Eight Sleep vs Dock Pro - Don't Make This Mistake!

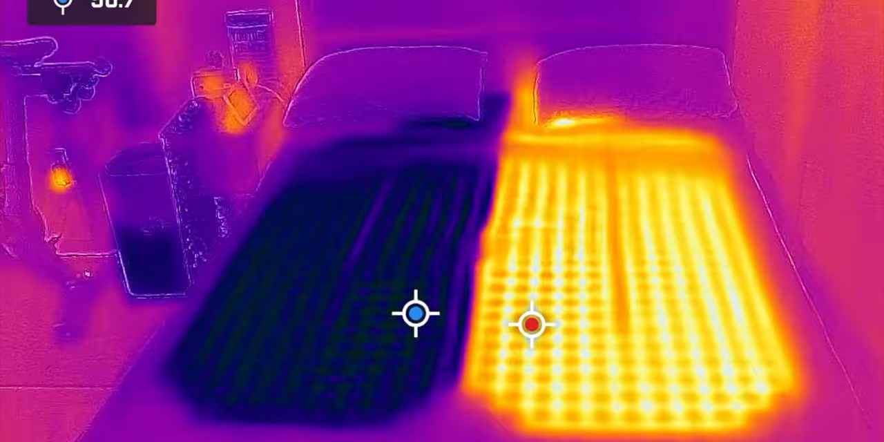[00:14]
Both of these devices cool the top of your bed. Let's find out which one is better.
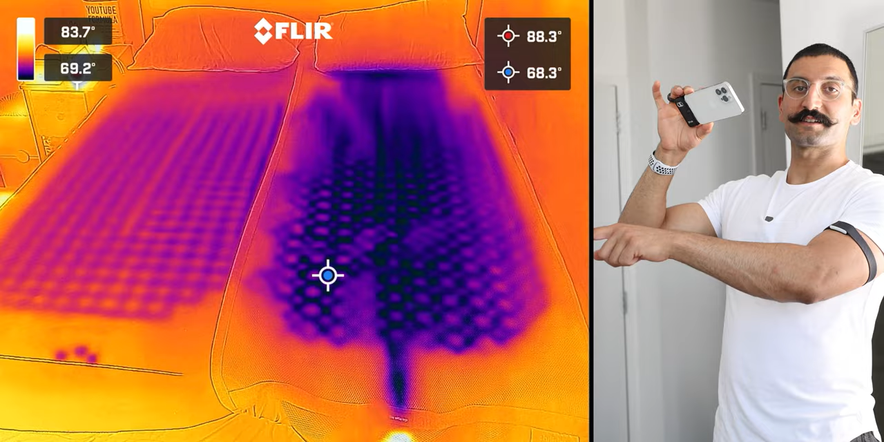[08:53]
So as I'm looking at the Chili Sleep right now and the Eight Sleep, the Eight Sleep, you can see it's kind of like a staggered pattern.
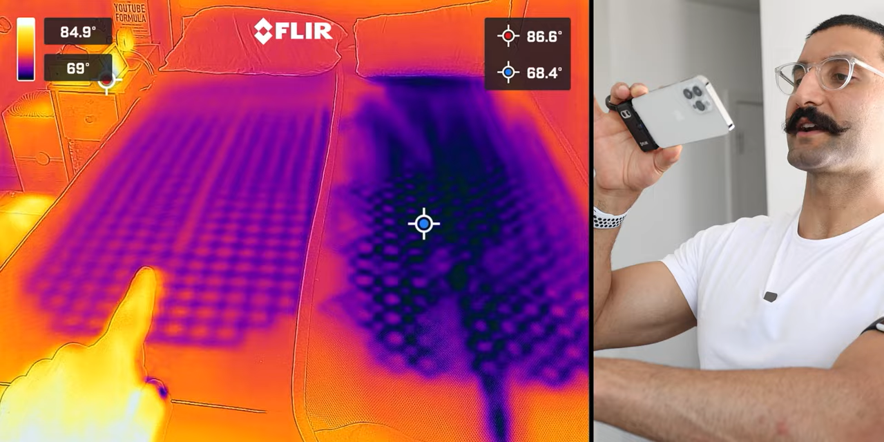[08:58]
And then the Dock Pro is like more like circular. This is really interesting. The tubing is more in circles, whereas the Eight Sleep is more like a square pattern. It looks like the Dock Pro is much, much colder than the Eight Sleep just from this thermal camera. And it kind of covers more space, more surface area.
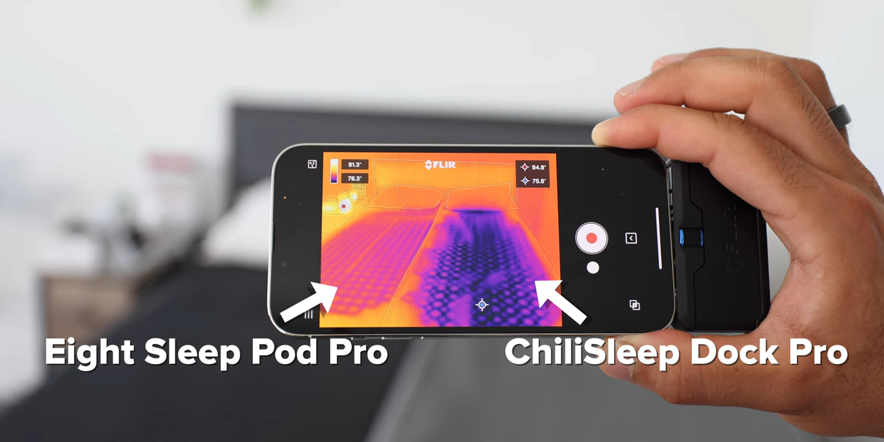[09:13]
So in terms of cooling speed and cooling power, the Dock Pro might be a little more powerful, but the Eight Sleep just takes time to catch up.